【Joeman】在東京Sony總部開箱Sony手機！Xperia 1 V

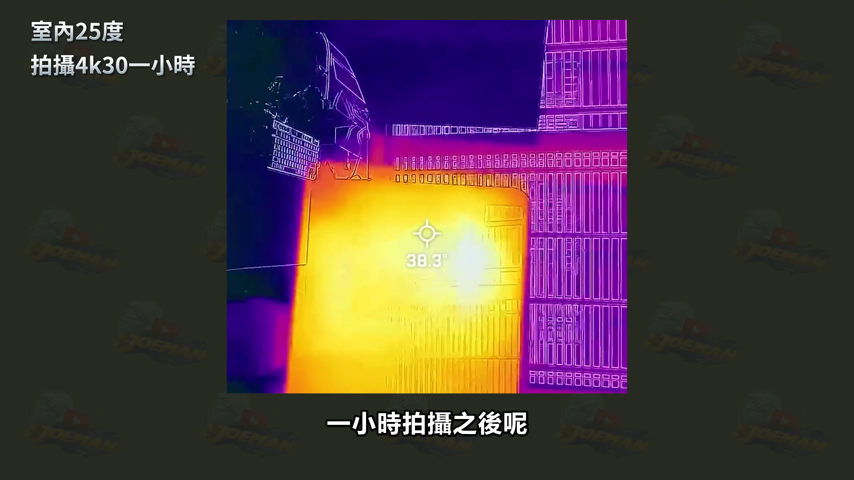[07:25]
一小時拍攝之後整個機身也沒有進入過熱保護手機的正面最高溫度39度背面最高溫度39度
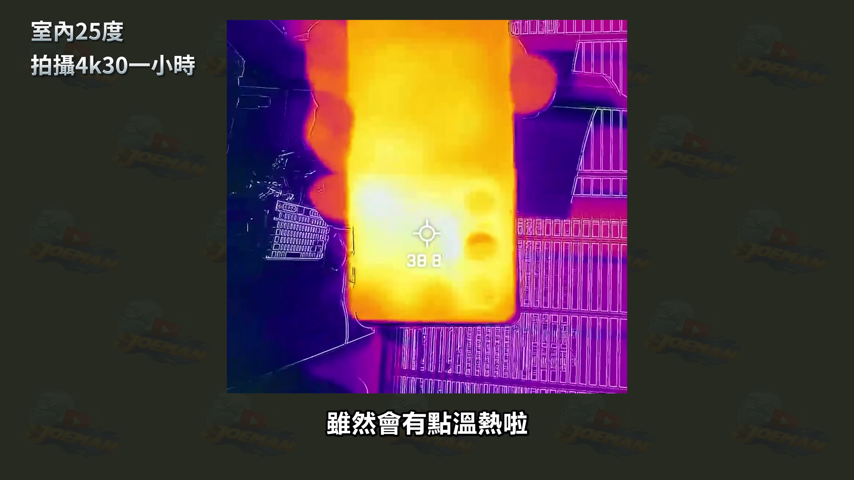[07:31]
雖然會有點溫熱但基本上是可以持續的進行4K錄影的